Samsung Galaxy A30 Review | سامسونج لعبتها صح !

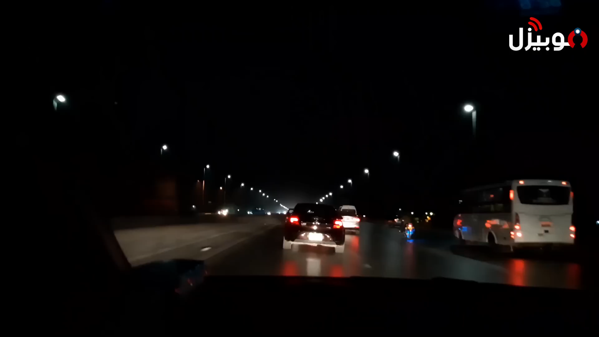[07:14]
بالنسبة لتصوير الفيديوهات بالليل فانا دلوقتي بصور بطريقة مختلفة شوية انا بصور بالجالاكسي بس المرة دي بصور وانا ماشي بالعربية تقريبا على سرعة مية او زي ما تشايفين على الدائري الاضاقة ضعيفة اوي الاضاقة يمين وشمال اضاقة بيضا خفيفة اوي في وش الكاميرا فيه دار العربيات التانية بالكشفات بالنور الاحمر اللي كل شيات نوره تدفي وتي حاجة صعبة قوي مع الكاميرا انها